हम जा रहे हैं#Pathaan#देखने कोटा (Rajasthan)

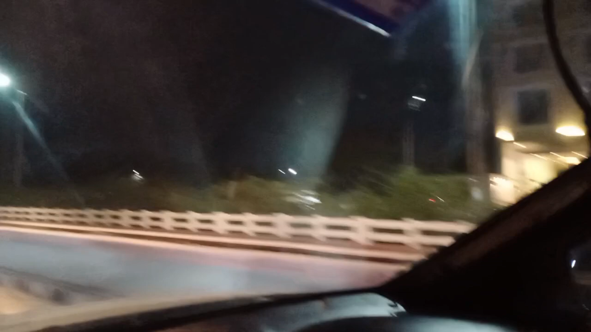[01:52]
कोटा में आ चुके हैं, स्मार्ट सिटी कोटा, ये यहाँ का एयरपोर्ट,
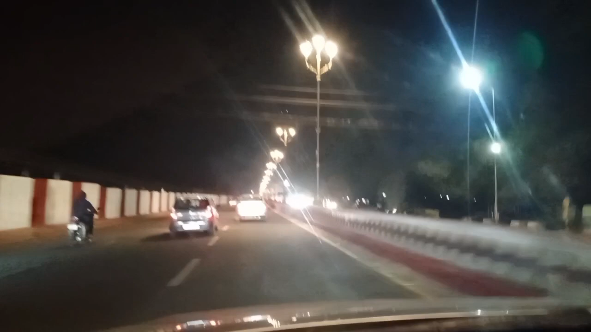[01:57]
और ये यहाँ पर एरोड्रम सर्किल आने वाला है।
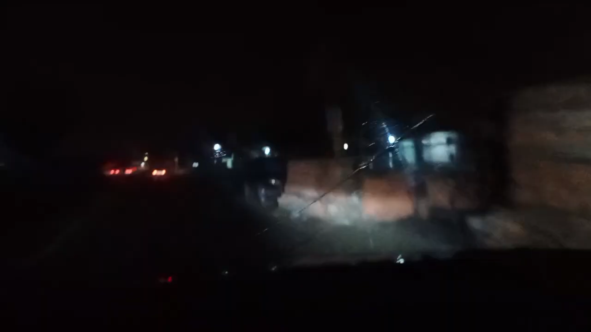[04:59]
रात की बज गए 1 पठान देखते देखते और बारिश बहुत तेज हो रही है। मौसम ने खतरनाक मूड बना लिया है अपना पठान की तरह।